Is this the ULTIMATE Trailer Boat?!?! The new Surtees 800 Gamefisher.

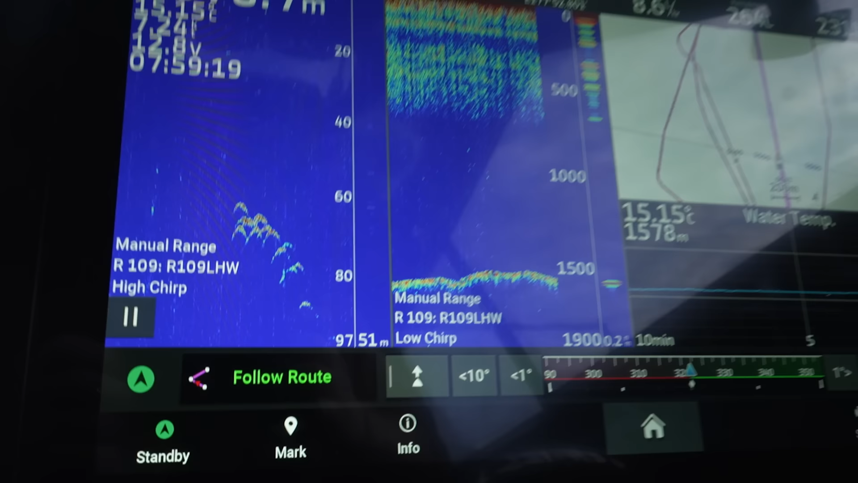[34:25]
only on the top 100 meters of the water column and it's great for target identification in this
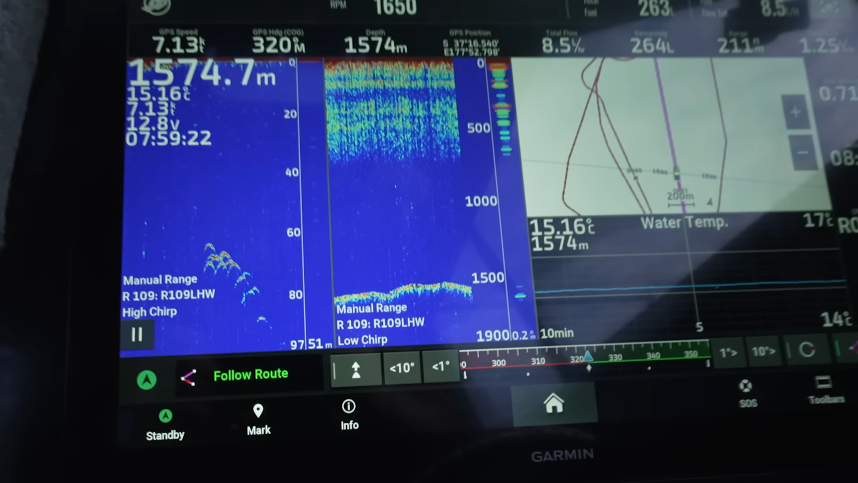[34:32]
On screen: water 15.16°C
image here you can see beautiful images of bluefin tuna shortly before piling onto our lures so the garmin sonar system is working absolutely flawlessly i was fairly nervous going to a new system i didn't know how it was going to work and it's fair to say that i've been absolutely blown away by the performance and the best thing is with that through hole transducer doesn't matter if we're stationary trolling speed or flat out steaming i'm getting exactly the